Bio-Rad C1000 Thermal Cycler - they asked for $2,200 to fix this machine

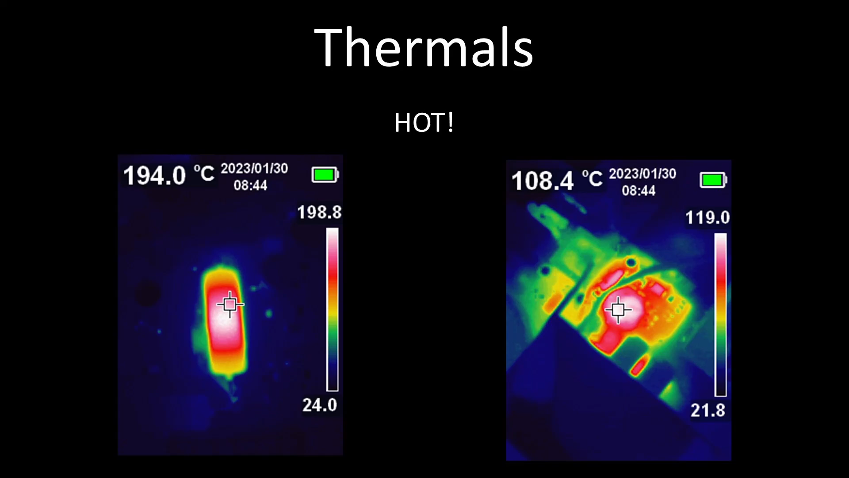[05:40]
These tiny holes in the top of the machine are the only way air gets from the fans to the power supply. There are components at over 100 degrees C in this section, in close proximity to some other components that don't like heat. This really should have its own fan if it is going to get that hot. Ok, so identifying the problem. It's capacitors. It's always capacitors.